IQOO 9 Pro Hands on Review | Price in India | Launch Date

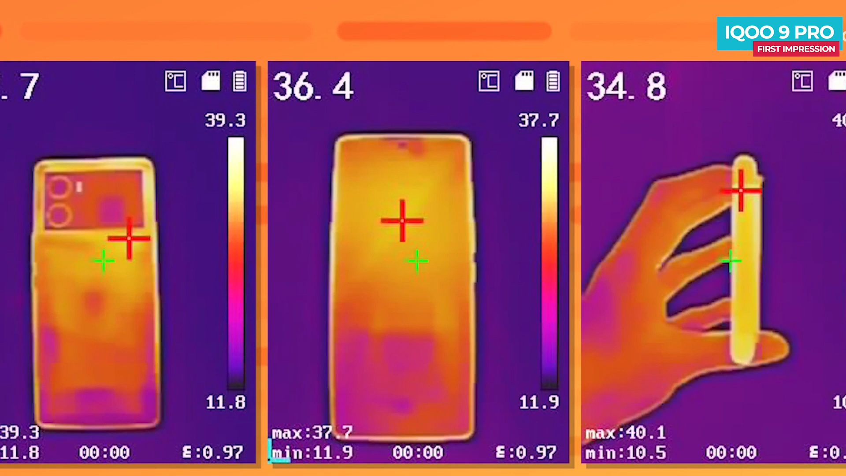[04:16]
अब यहाँ पे हाई एंड गेमिंग में टेम्परेचर देखे तो हाईएस्ट टेम्परेचर 40 डिग्री तक जाता है, जो हाई एंड गेमिंग में नॉर्मल बात है।